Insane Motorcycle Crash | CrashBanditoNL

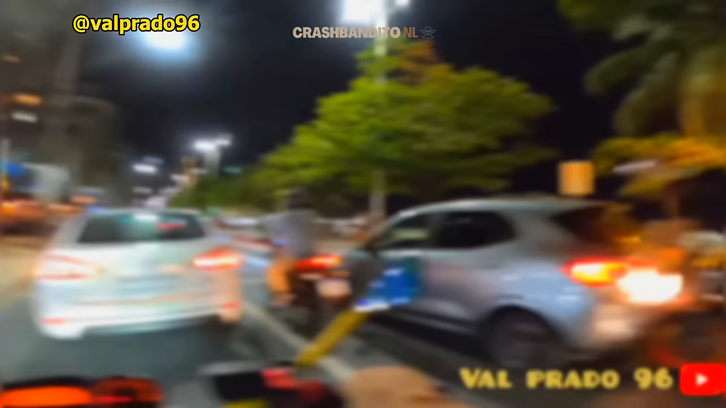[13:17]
This biker crashed and landed on the roof of this car.